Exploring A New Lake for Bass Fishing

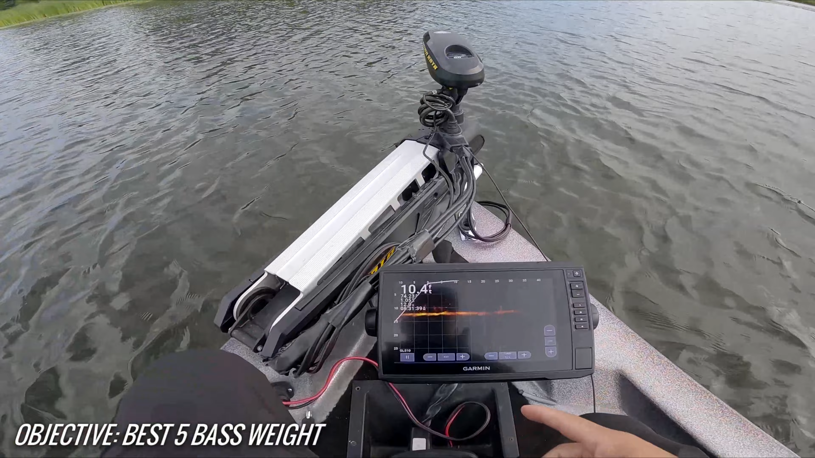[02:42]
10 feet of water. There appears to be little fishes ahead of us. There's like the weed line, of course. And I'm thinking there should be some fish close to deep waters. This entire area is a no-wake zone, so I'm thinking with the no-wake, there's definitely gonna be bass that live here year-round.
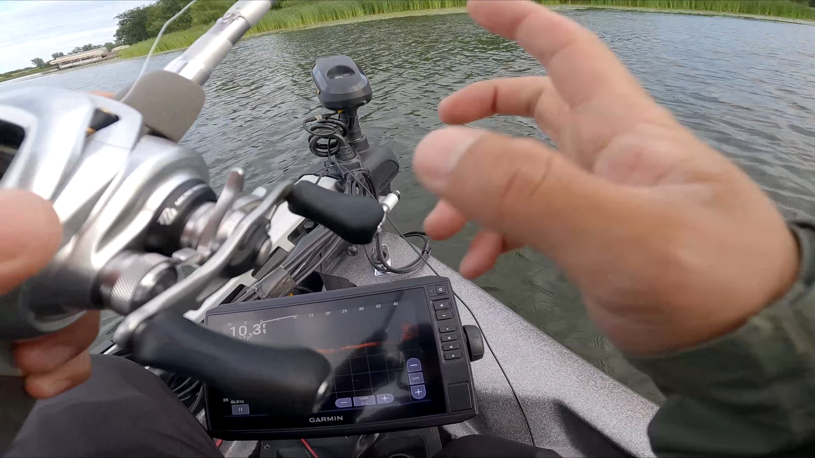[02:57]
Well, that don't get disturbed by the motor and all that stuff. But anyways, get some fishing in.
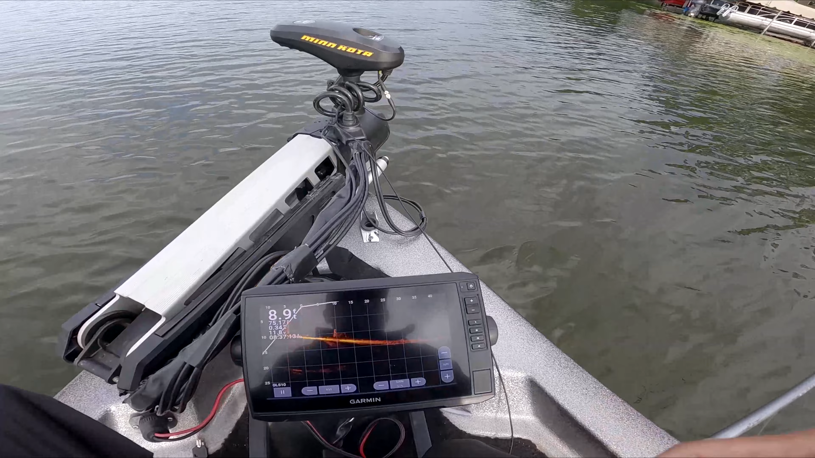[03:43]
I just turned the live scope out that way to the main, to the open water, and I can see some fish just suspended out there, out deep.
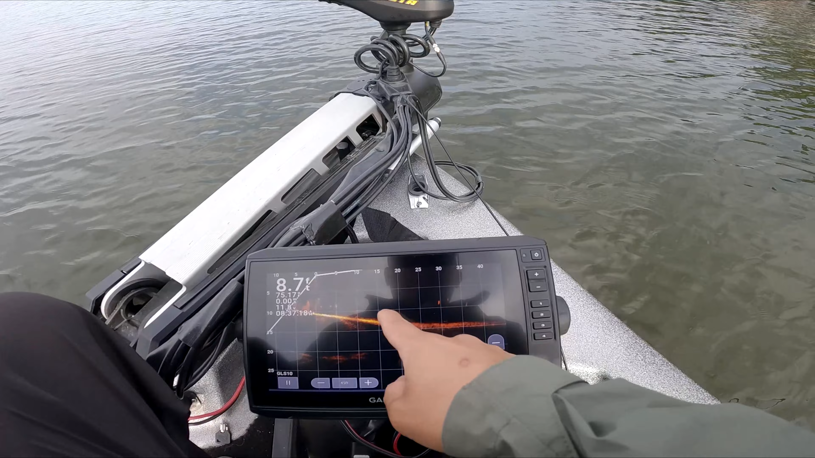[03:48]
Could be some bluegills, bass.
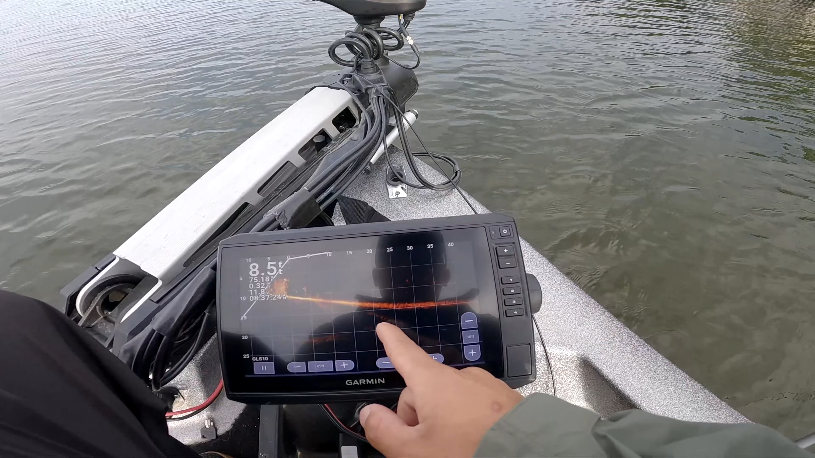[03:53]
I will suspect, especially in the Minnesota area, to be sitting a little bit lower, but we'll see. Look pretty big though. They're kind of far away.